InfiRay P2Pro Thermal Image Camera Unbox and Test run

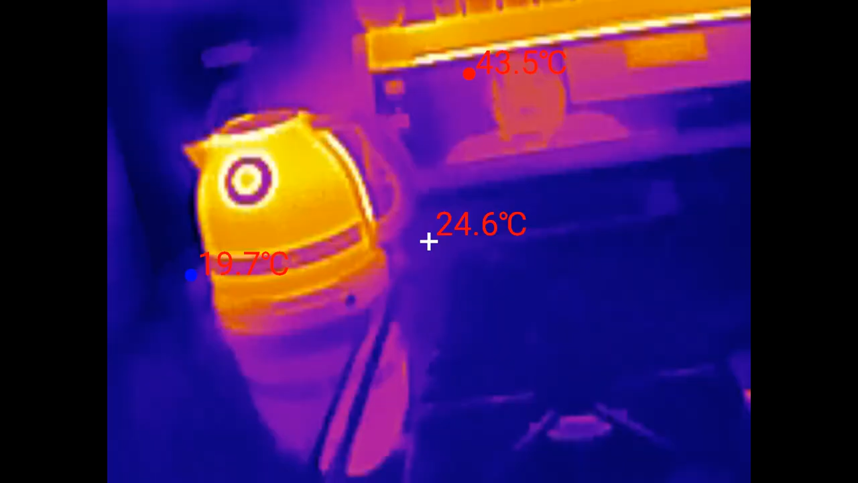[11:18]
On screen: spot 24.6°C, max 43.5°C, min 19.7°C
Here's some images taken right off the camera.
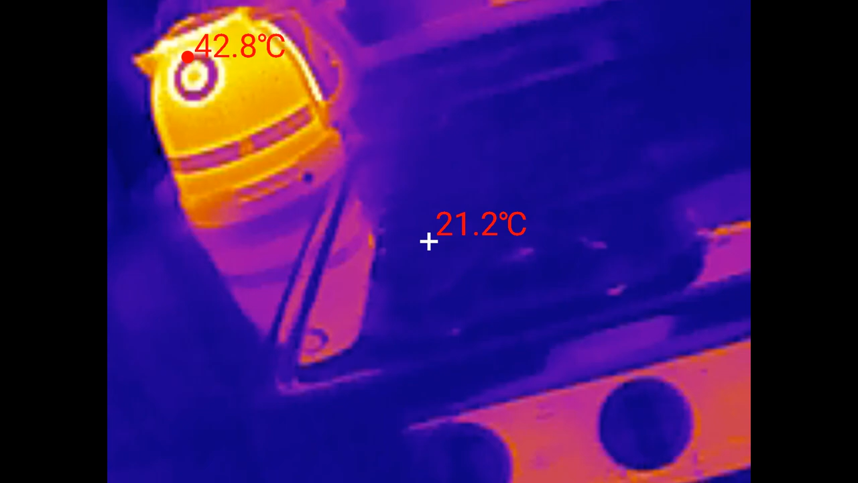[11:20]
On screen: spot 21.2°C, max 42.8°C
It does not record sound like the other InfiniRay when I'm using it. It records sound from the microphone on the camera.
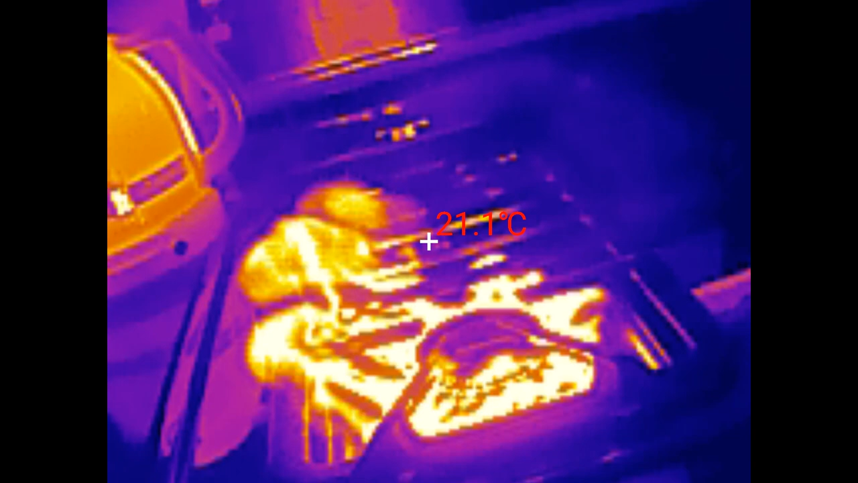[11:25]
This one does not. There's the, uh, the burner of the stove going.
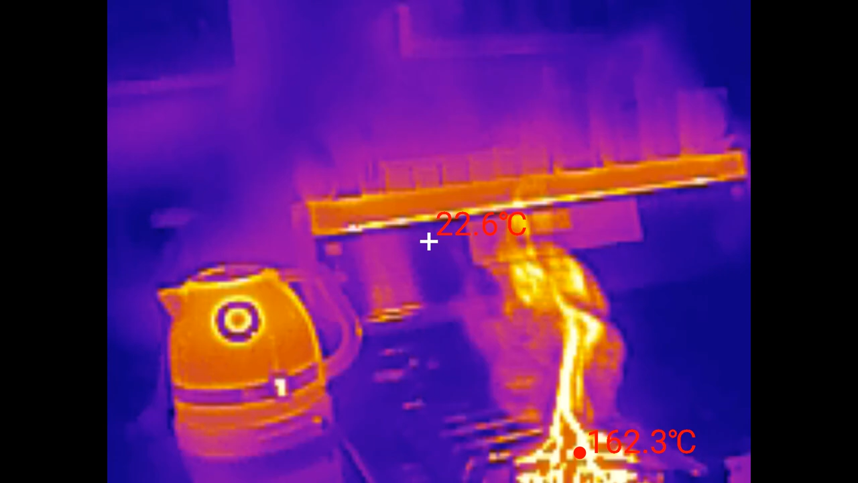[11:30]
On screen: spot 22.6°C
You can see the kettle is warmer than everything else. And of course the light over top of the range has been running.
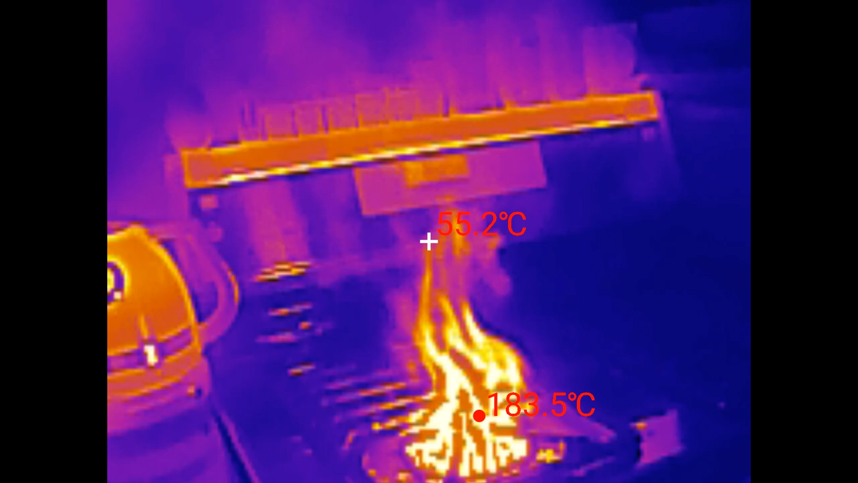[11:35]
On screen: spot 55.2°C
So that's warmer, but, uh, that's what, uh, we see coming off of the burner.
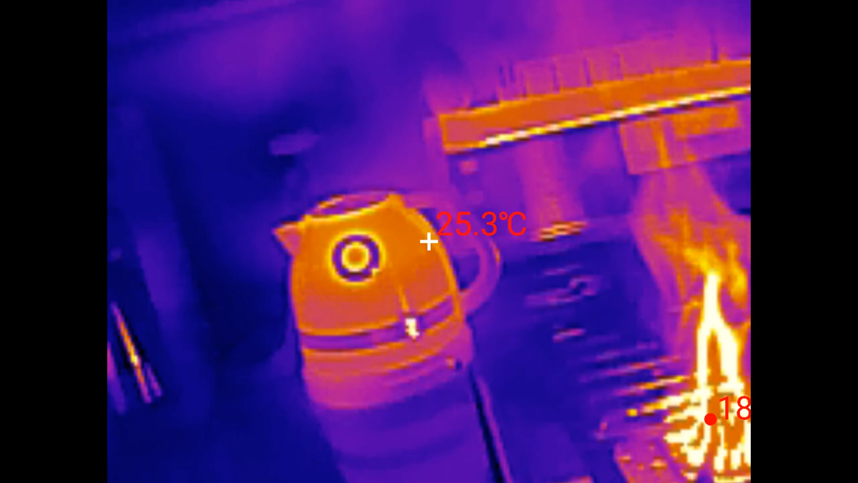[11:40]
On screen: spot 25.3°C
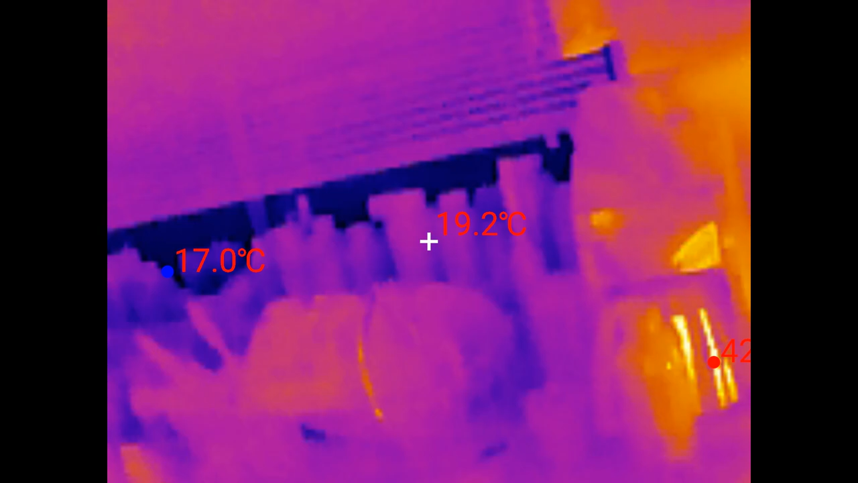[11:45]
On screen: spot 19.2°C, min 17.0°C
With the relevant other temperatures of other items in the kitchen here.
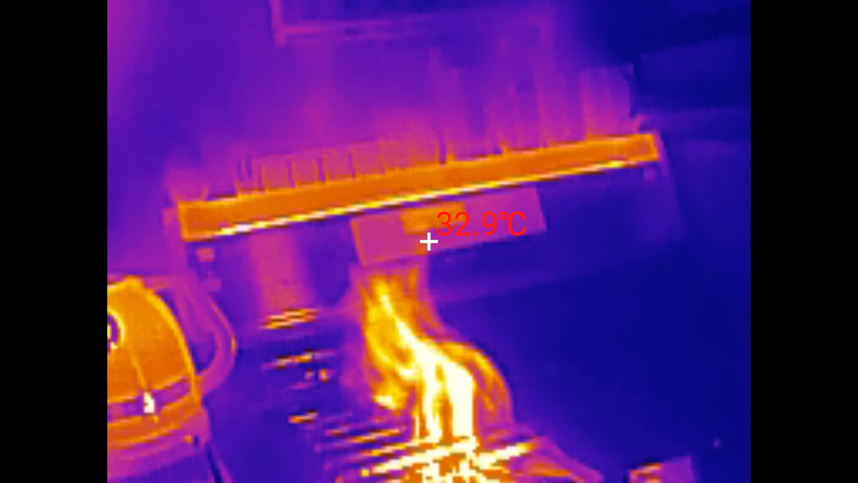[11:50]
On screen: spot 32.9°C
You can see that that burner is 191 degrees Celsius now
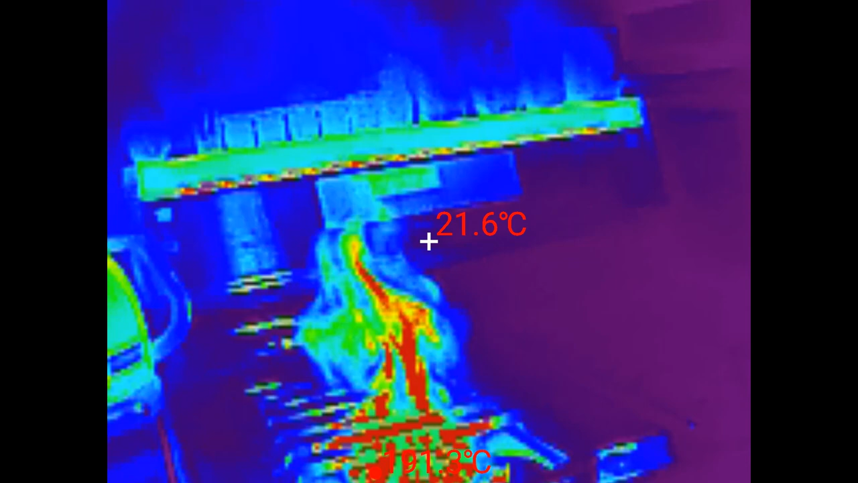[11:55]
On screen: spot 21.6°C
and getting hotter by the second.
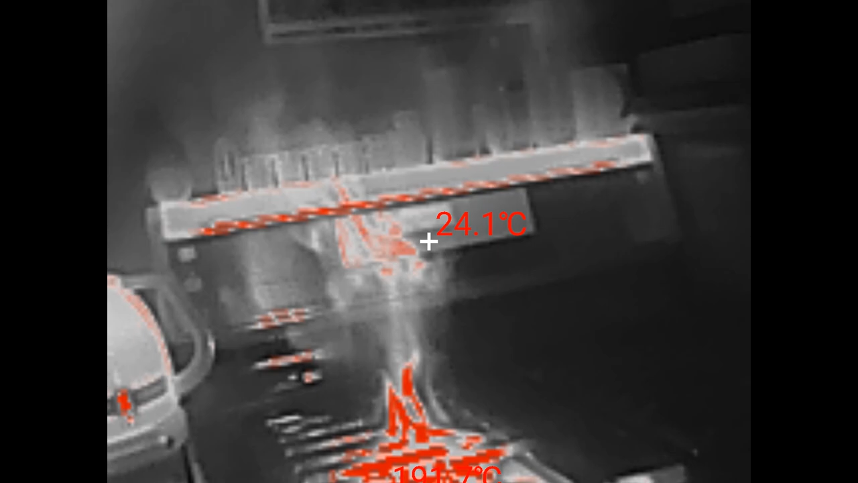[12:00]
On screen: spot 24.1°C
I'm just cycling through the different modes. There's black hot.
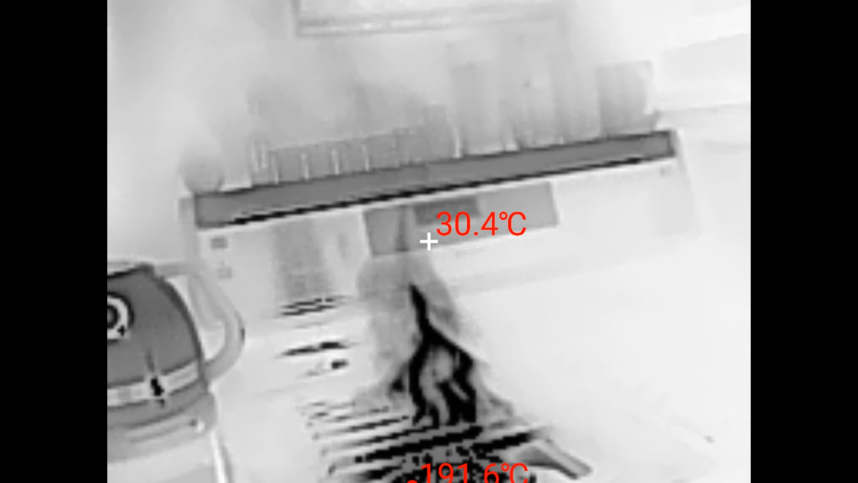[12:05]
On screen: spot 30.4°C
That was red hot, for example.
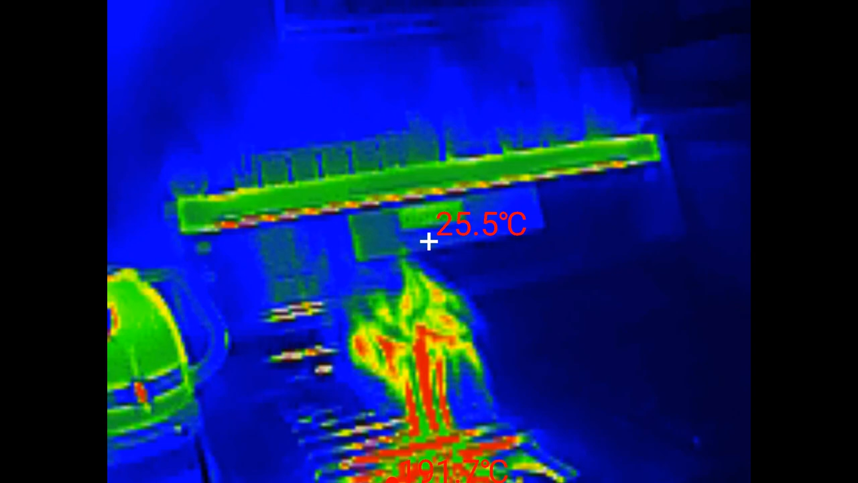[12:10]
On screen: spot 25.5°C
So just cycling through the different color palettes.
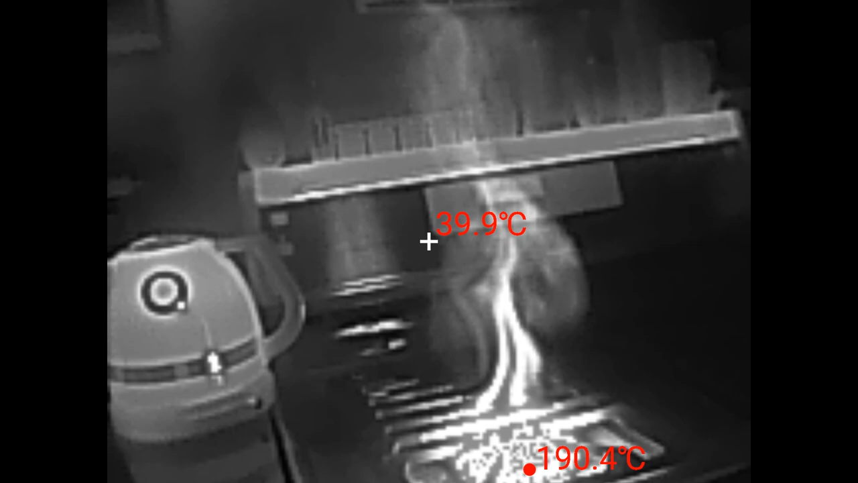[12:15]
On screen: spot 39.9°C, max 190.4°C
And you can do this while you're recording on the fly. Take it outside.
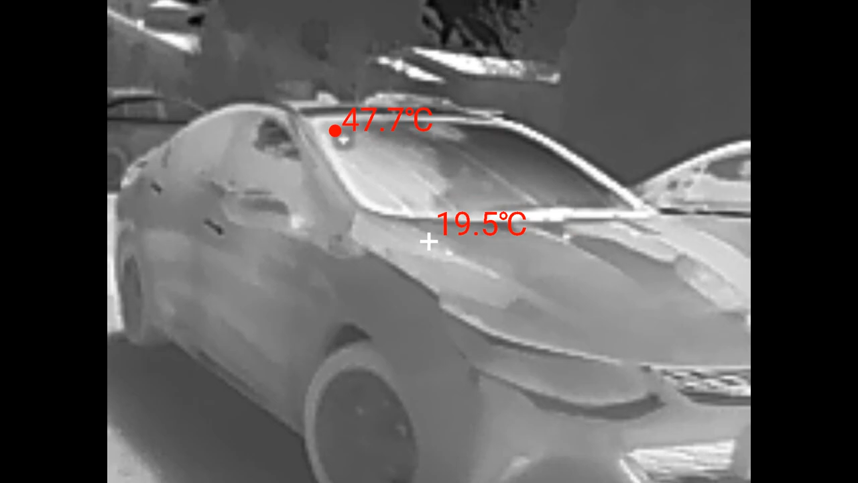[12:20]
On screen: spot 19.5°C, max 47.7°C
I find that, uh, this is, I don't think it's the camera that's laggy. I think it's the software on my phone. It's an old phone that I'm using. It's an old, uh, Android 10 phone.
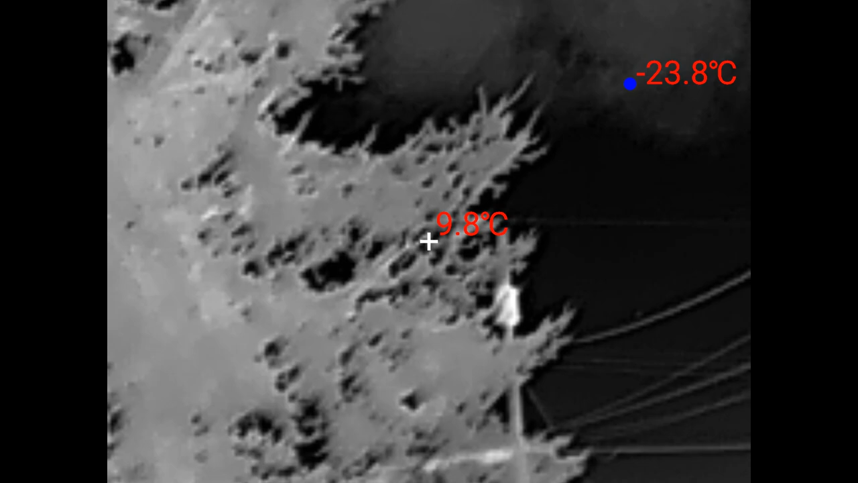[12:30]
On screen: spot 9.8°C, min -23.8°C
And, um, I know that the other camera does the same. Um, so I don't know that it's, there's so much the camera.
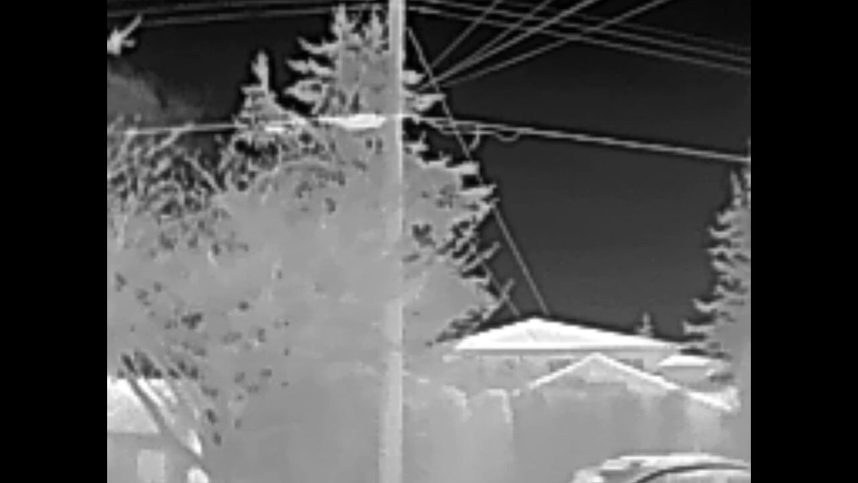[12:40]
I think it's probably just the, the software on my phone is, uh, is, is old.
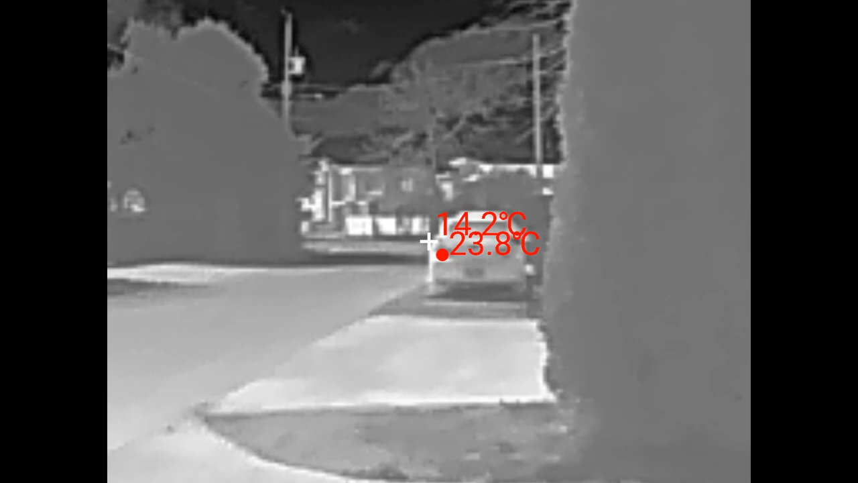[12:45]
Even though the, the manual says Android nine and above and I'm running Android 10. Um, getting a little bit of, uh, of, uh, drop frames.
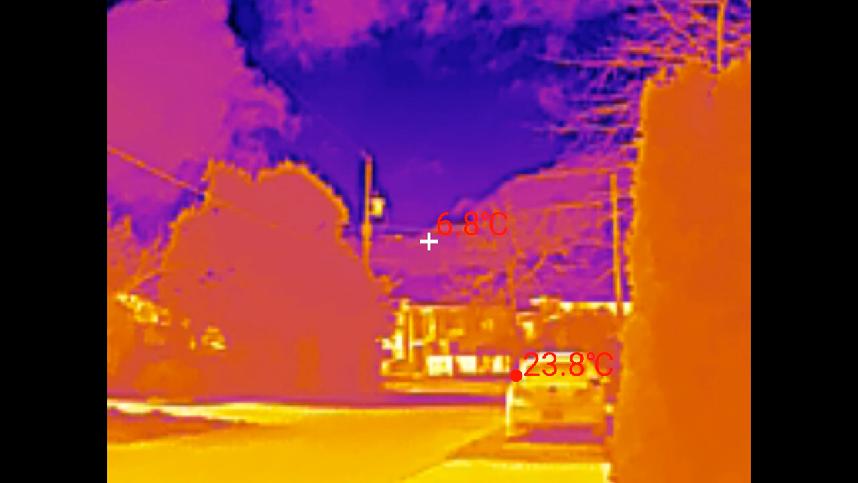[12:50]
On screen: spot 6.8°C, max 23.8°C
But other than that, I mean, it's still, um, is recording.
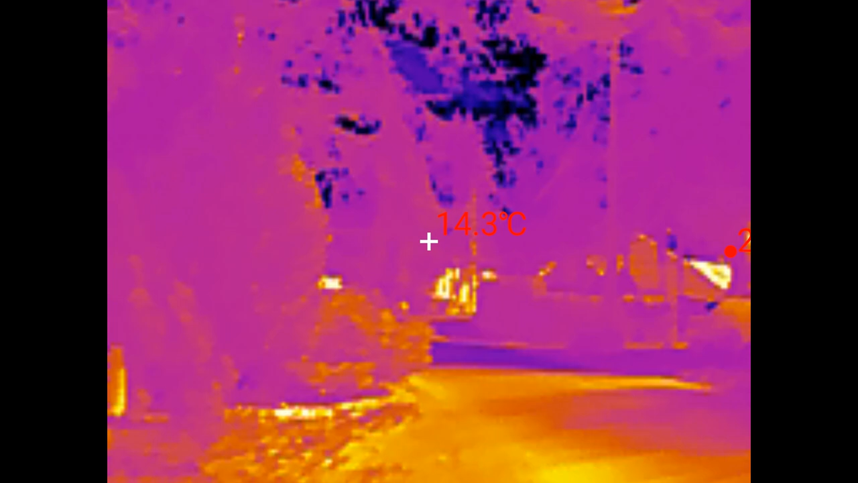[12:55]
On screen: spot 14.3°C
Okay.